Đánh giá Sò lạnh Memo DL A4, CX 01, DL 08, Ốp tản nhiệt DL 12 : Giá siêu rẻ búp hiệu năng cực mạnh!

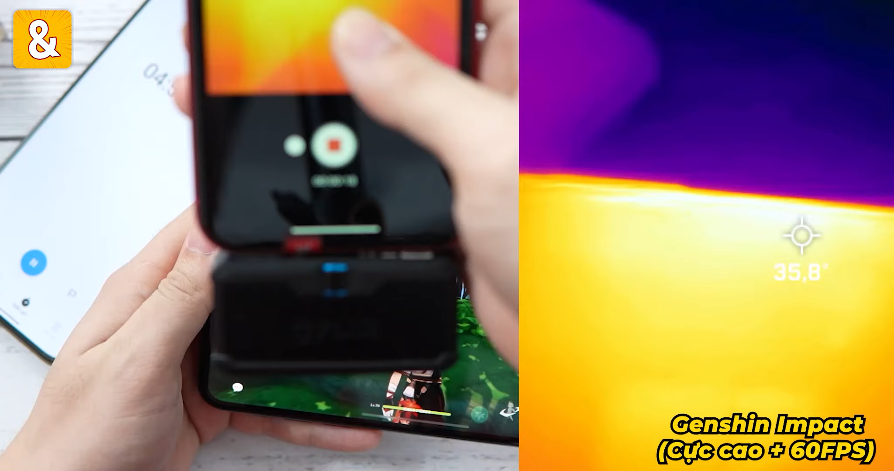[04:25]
Mặt trước sẽ là 36 độ Còn cái phần nóng nhất của mặt sau Sẽ là
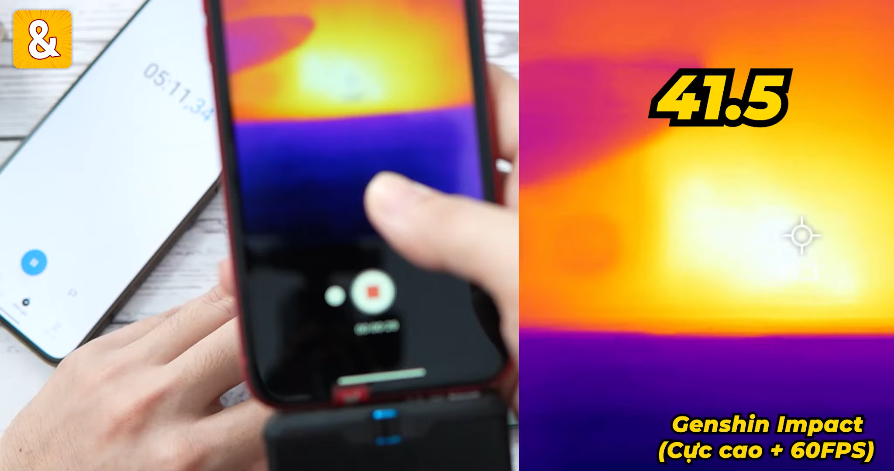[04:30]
41,5 Ngay ở cái vị trí này luôn Nóng ra lên rồi Mình thấy là đã bị lốc cái độ sáng ở bước 70 rồi
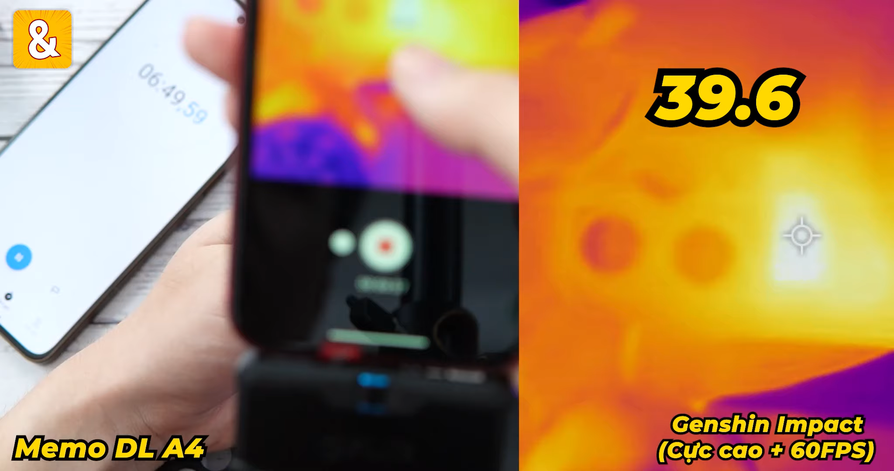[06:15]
Mặt sau là 39,6 Những vị trí khác Ví dụ ở trên cái con điện thoại ấy Cái
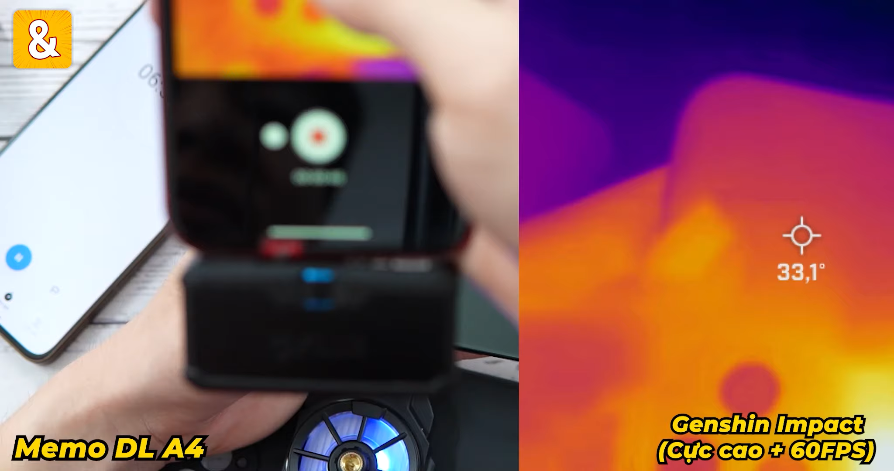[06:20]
phần trên này thì rất là mát 33 độ thôi Chỉ có phần này là nóng nhất thôi
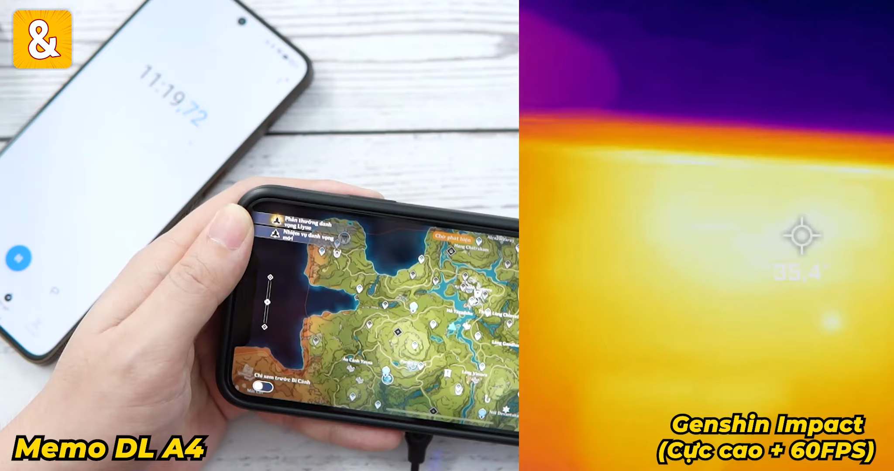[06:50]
Và mình đo cái nhiệt độ mặt sau nhá 31 này Những cái chỗ khác 31 Và cái
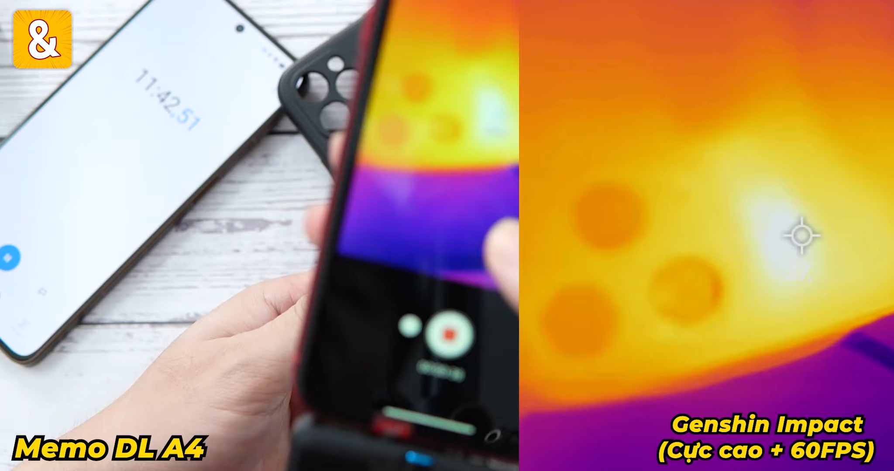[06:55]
chỗ cái con sò ốp vào đang là 38 Và đang tăng dần lên này Đó Ở ngoài chỉ 35 độ thôi 32 độ này Tiếp tục thì mình sẽ thoát ra và chờ một chút
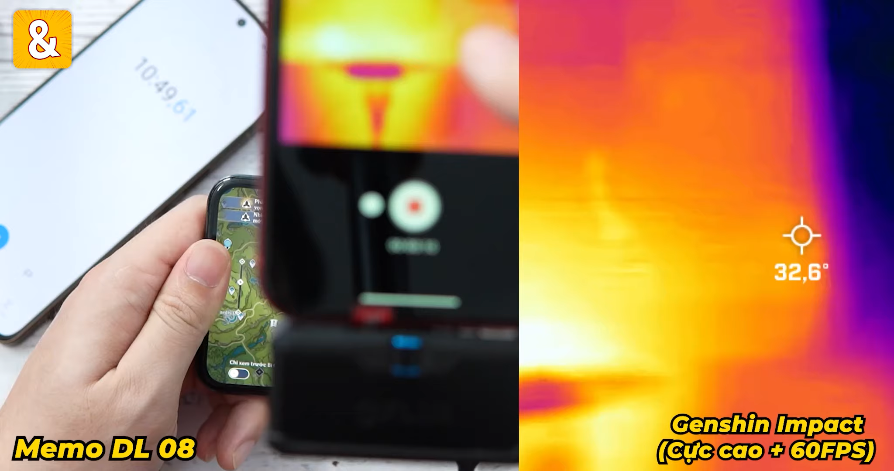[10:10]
Rất là mát Còn những vị trí ở xung quanh thì 32 độ Còn xó nó ốp thẳng vào vị trí chip thì nhiệt độ đâu ra nữa
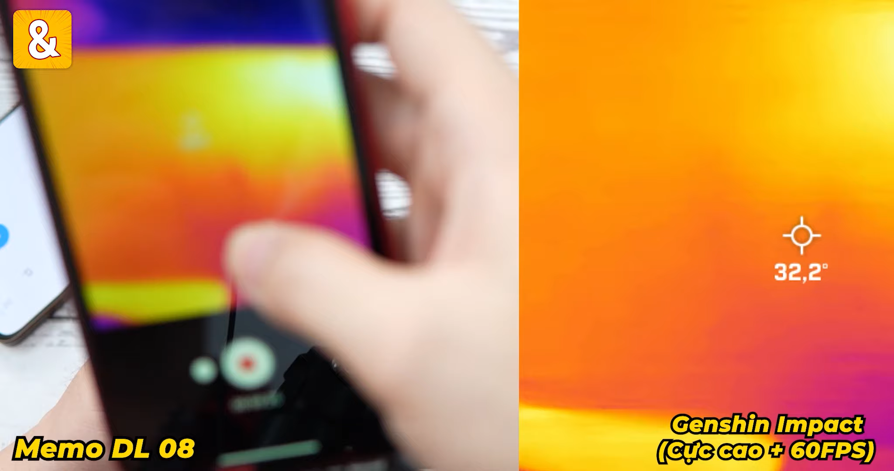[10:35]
Ở vị trí con chip thì chỉ đoanh quanh là 35 độ thôi 34 độ này Xong nó dần dần lên 35 này Bắt đầu lên 36 Ok Bỏ xó ra thì nó tăng là bình thường mà Còn xung quanh ở dưới này toàn 30, 31 Con xó này nó không những làm mát cho chip Mà nó còn có thể làm mát pin 1 phần nữa Tiếp theo đó thì mình cũng sẽ tắt bản hình đi cho
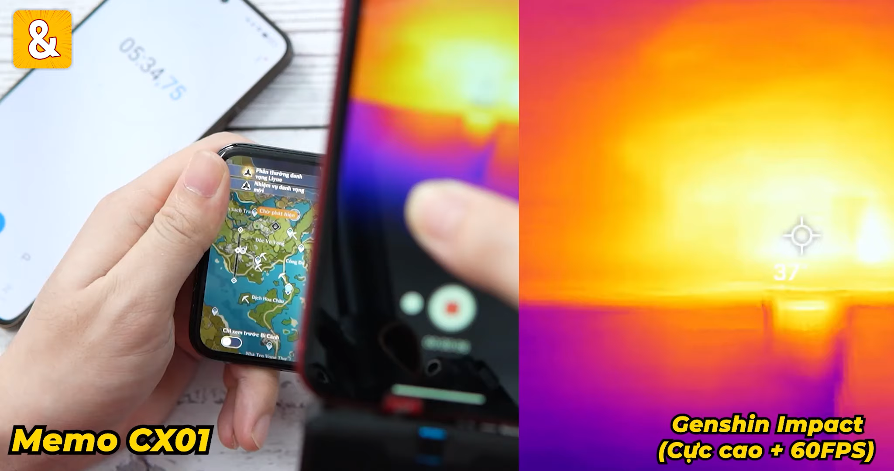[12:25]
Mặt trước là 35,8 Gần 36 độ này 36
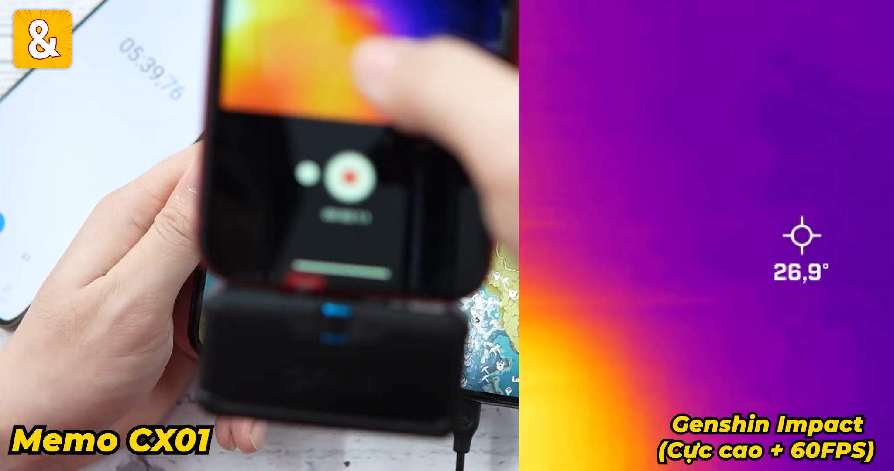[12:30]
Còn xung quanh chỗ đấy chỉ 31 thôi 31,32 Còn mặt sau thì ở dưới này 33
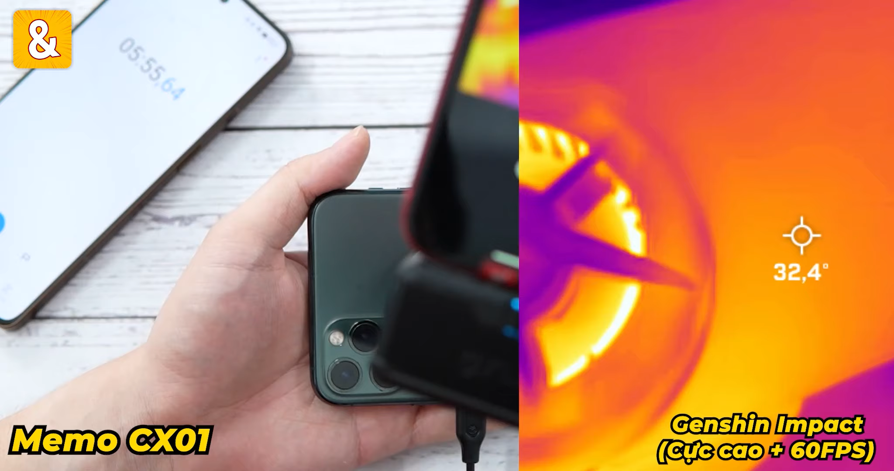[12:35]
độ này Cao nhất này Trên này 31 độ Đây gần cái chỗ con sò là 30 thôi Còn chỗ con sò sẽ là 28 độ luôn ấy Nhưng mà ở cái chỗ dưới này thì sao 35 độ thôi 35,4 Cái độ sáng nó được unlock hoàn toàn rồi Cái đoạn đầu tiên thì khi mà không có sò thì nó bị lock độ sáng đúng không Nhưng bây giờ thì hoàn toàn ngon lành
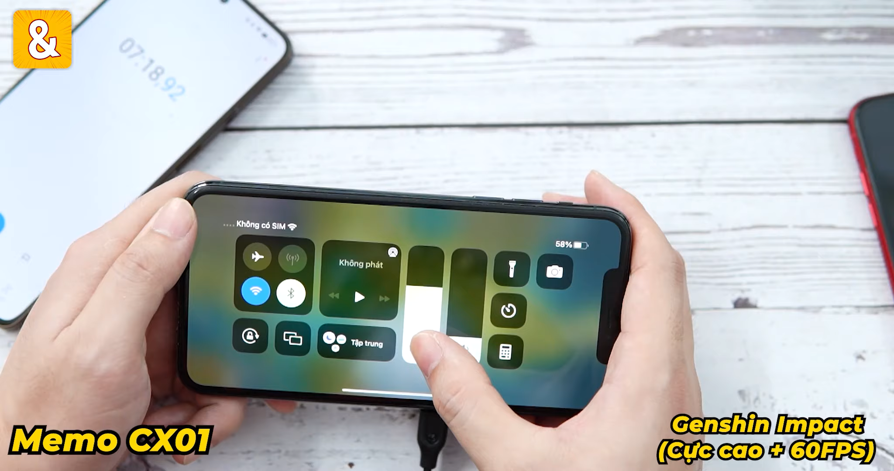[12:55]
Và mình đã chơi được 12 phút rồi Bắt đầu đo nhiệt độ nhá
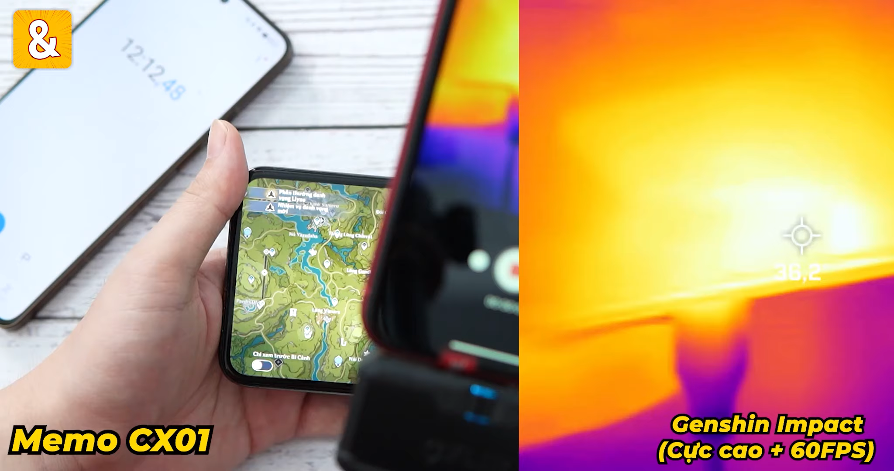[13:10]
Mặt trước cũng chỉ 36 thôi Có thể thấy là Rất lạ mát 34 độ này 32 31 độ này 32 33 34
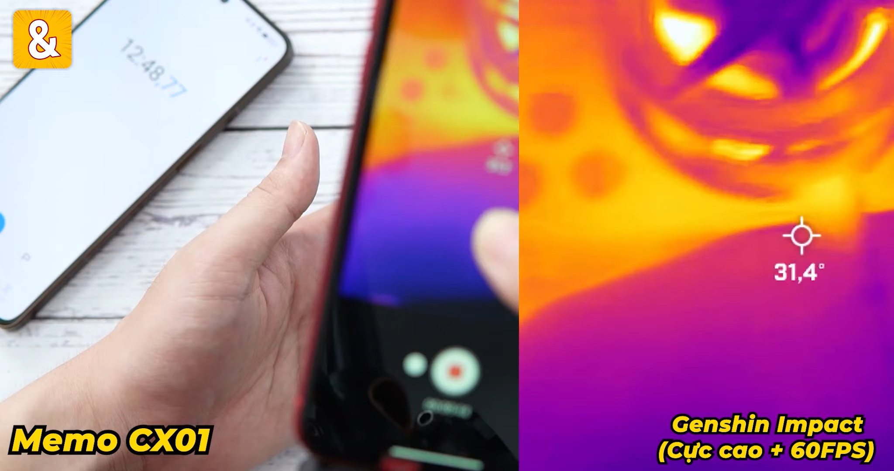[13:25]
Gần vị trí con chip này 35 này Ngay dưới chip là 35 thôi
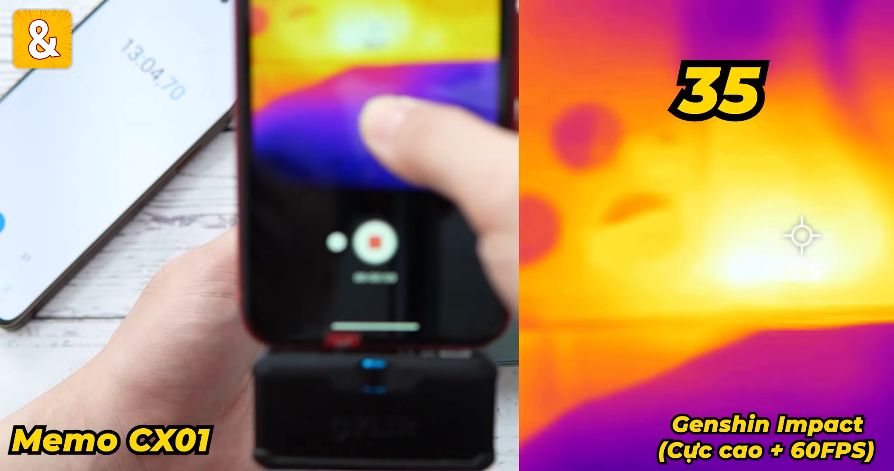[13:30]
Và cuối cùng thì chúng ta cũng sẽ đến với chiếc sò đặc biệt